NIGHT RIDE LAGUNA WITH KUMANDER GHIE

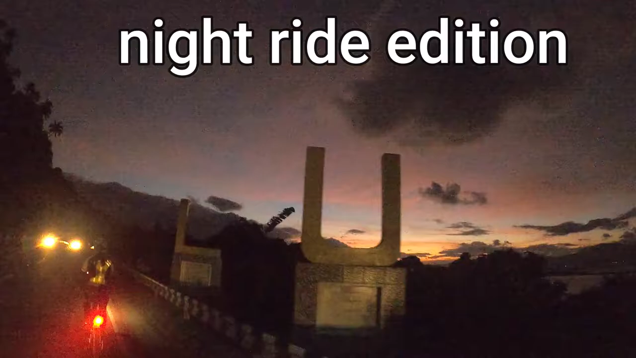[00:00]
Lumban na tayo, lumban. Okay. Gilid lang, gilid lang. Silang.
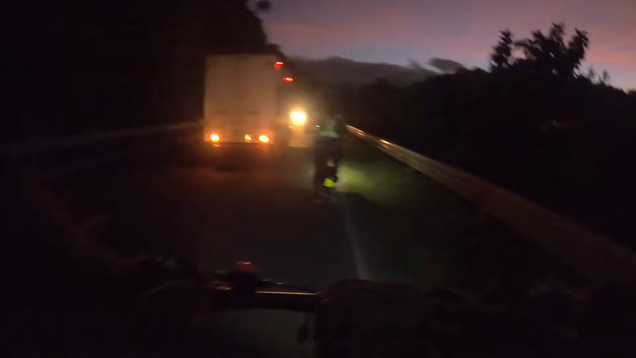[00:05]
Andito lang sa likod. Ipis ka lang, ipis, Jo.
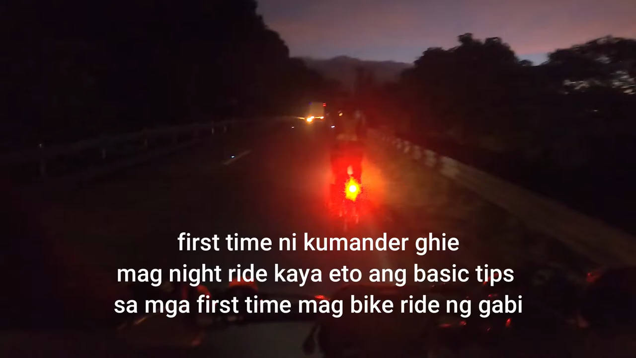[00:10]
Break, break ka dyan, ha? Kasi palusong yan.
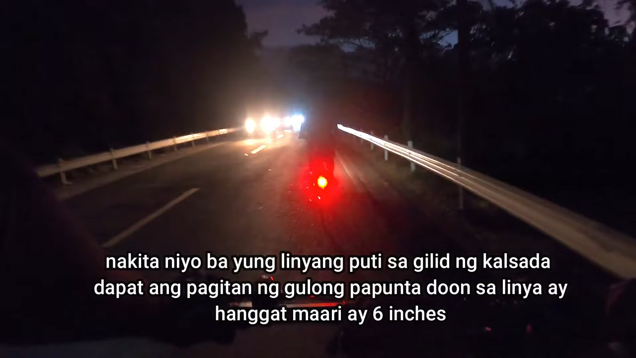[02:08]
Gilid lang, Jo. Ipis lang. Ayun na, may bike lane na daw pagkatapos niyan.
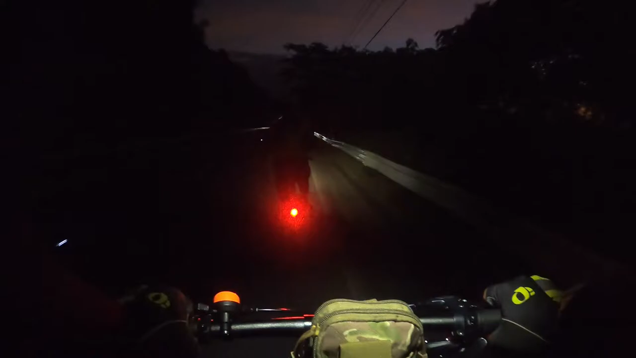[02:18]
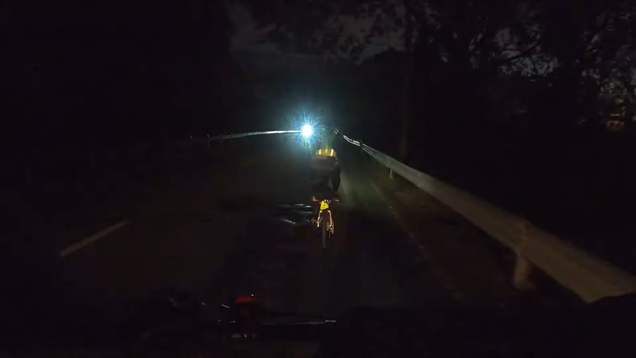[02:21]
Importante talaga na ano, ng light vest, reflectorized vest. Tiyan mo ha, pag-inirapan ko yan, kitang-kita yan, nakasira. Ayan o, oh, kitang-kita, diba?
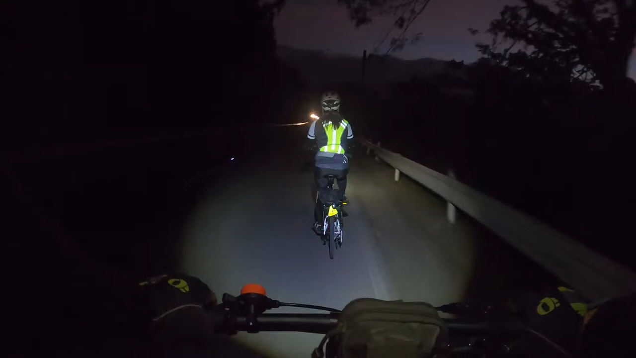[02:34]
Kaya ngayon, yung mga nasa likuran nyo, pag naita kayo, iwasan talaga kayo. Lalo na kung ang dami nyong ilaw, tapos may vest kayo. Yun, iwasan talaga kayo nyo. Napakasi.
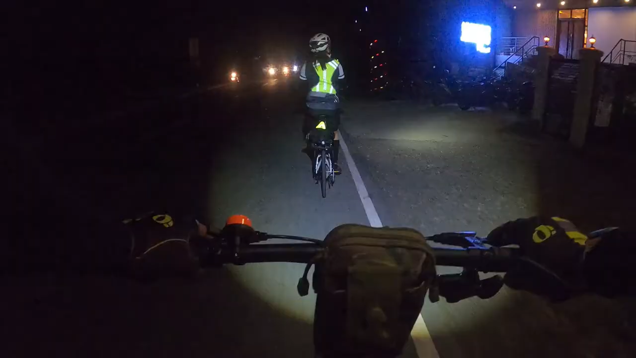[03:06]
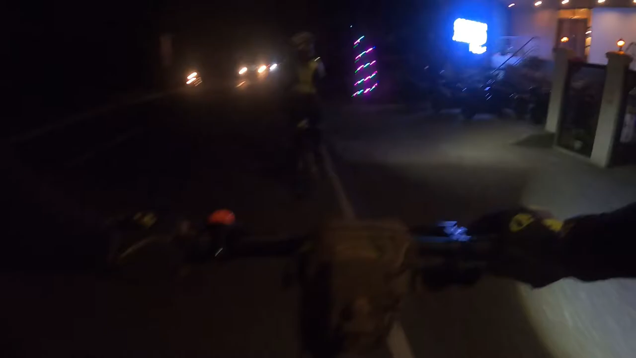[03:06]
Merong mga ano. Ayan, bike lane yan.
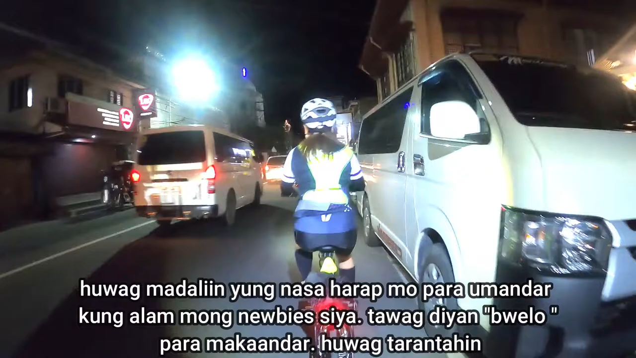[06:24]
Nipisal mo lang. Ayan o.
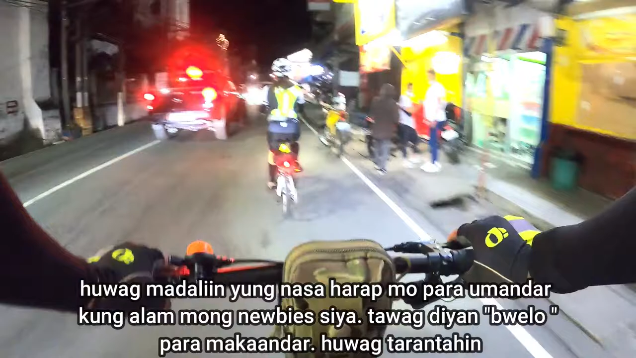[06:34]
Ayan, dito na tayo sa ano. Tapos kanan ka, Joe.
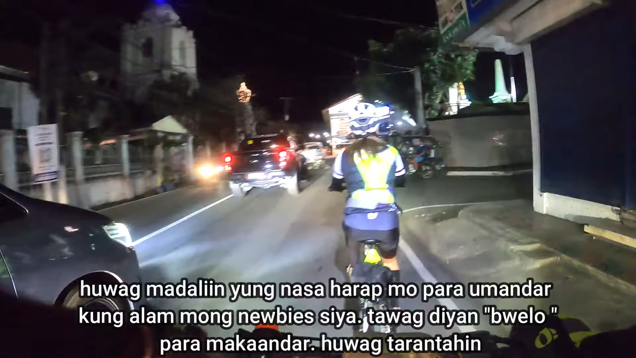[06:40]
Ah. Kanan, diretso pa, diretso pa.
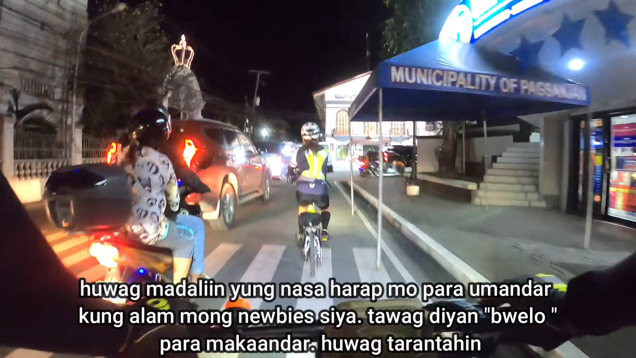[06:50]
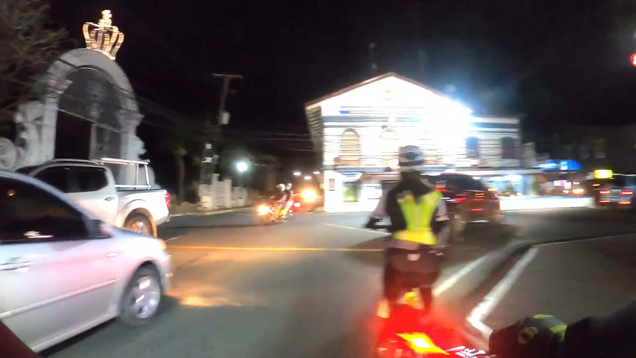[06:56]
Municipal government na po sana. Dating munisipyo nila.
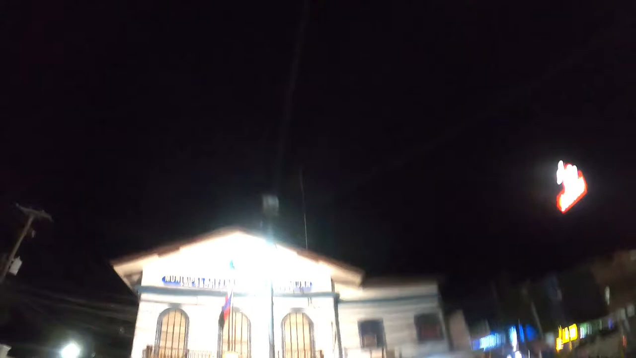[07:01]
Luma. So, diretso pa tayo. Papunta doon sa arko.
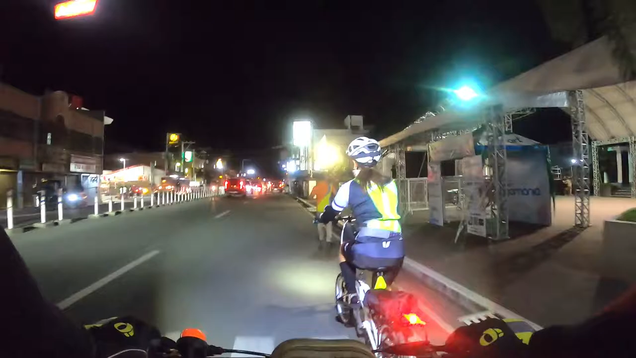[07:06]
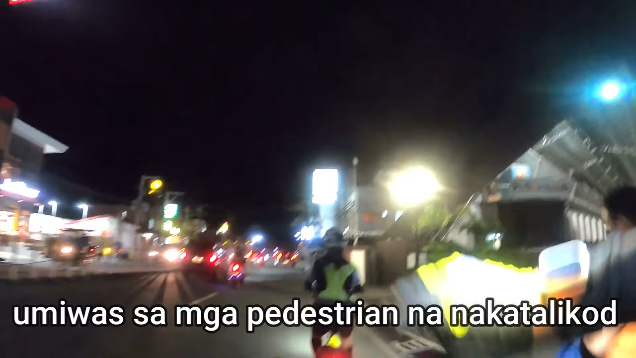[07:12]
Sige, nipis lang, Jo. Nipis lang, di ka ano yun yan.
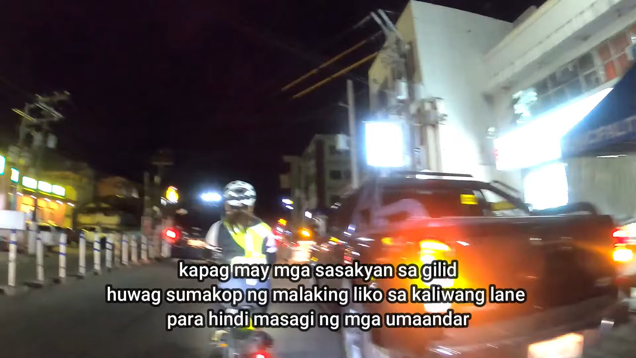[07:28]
Nipis ka lang. Huwag kang tumana sa linya. Yan. Okay, nipis. Pasok.
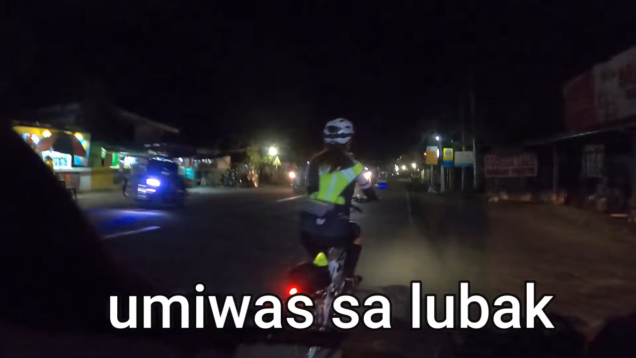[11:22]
Malapit ka sa arko, yan, oh. Picture tayo dyan. Alam mo ba, para ka nasa Bigan dito. Tingnan mo. Yung mga bahay. Di ba? Luma.
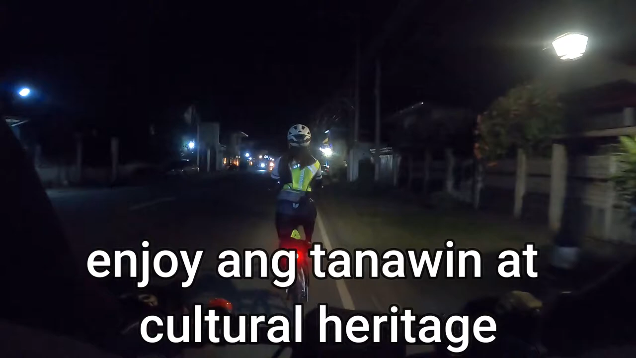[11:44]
Eh, ano, tingnan mo. Parang luma yung mga bahay. Hey! Pag ganun po sinama yan, Jo. Mga aso. Mamaya, tingnan yan. Sakmalin tayo niya.